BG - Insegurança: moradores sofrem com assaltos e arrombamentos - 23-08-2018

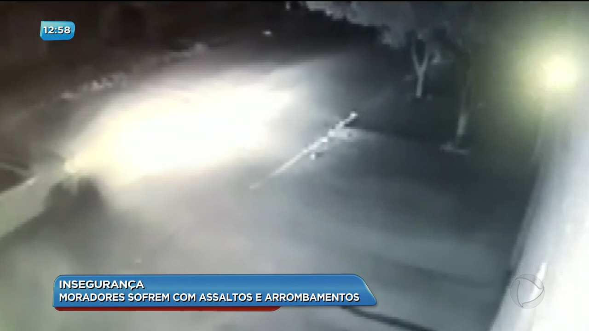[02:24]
Dois pularam o muro para dentro, segundo os vizinhos que viram, né? E o carro ficou na frente, um palio branco na frente da residência.